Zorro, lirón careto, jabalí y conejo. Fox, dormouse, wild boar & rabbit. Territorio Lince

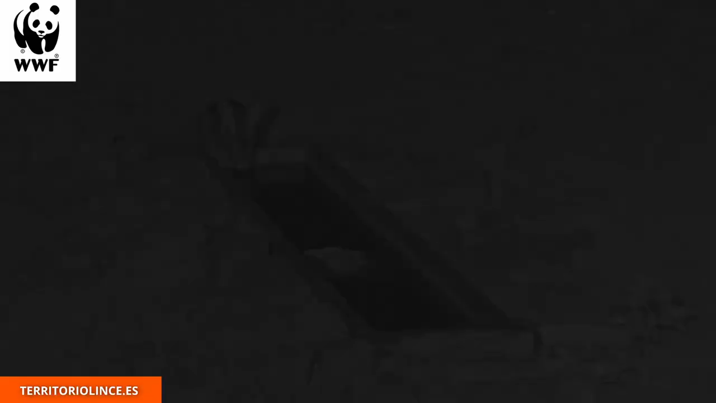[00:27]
También se acerca a la plaza un jabalí, para rebuscar algo entre el heno.